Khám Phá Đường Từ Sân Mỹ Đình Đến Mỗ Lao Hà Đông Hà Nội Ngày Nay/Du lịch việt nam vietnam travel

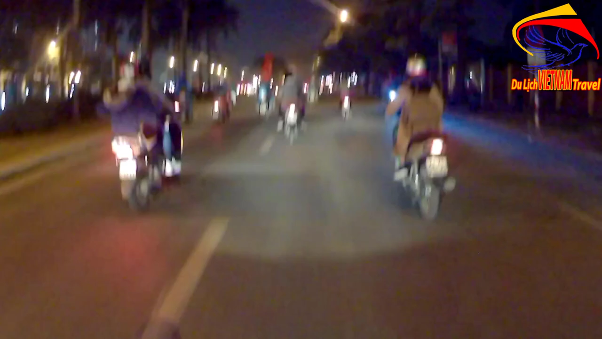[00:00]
Minh Toàn xin mến chào các bà con các bác Hiện tại là Minh Toàn đang lưu thông trên đường Lê Quang Đao
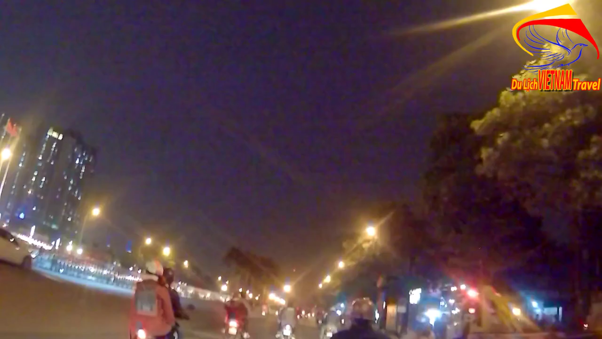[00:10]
Thủ đô Hà Nội Và như bà con các bác nhìn thấy, đây là Minh Toàn đi từ phía sân Vân Đông Vị Đình
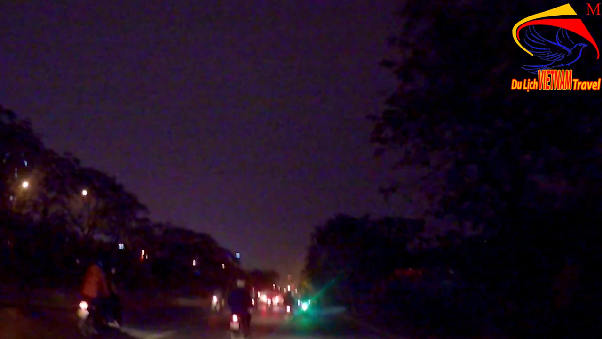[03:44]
Đây chúng ta đang đi lưu thông trên tuyên đường Đại Lộ Thăng Long và phía màn bên này là màn phía bên trong
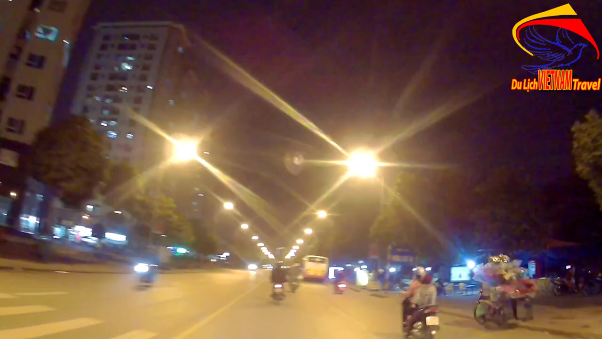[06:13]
Đường này thì bây giờ khá là vắng Hãy subscribe cho kênh La School Để không bỏ lỡ những video hấp dẫn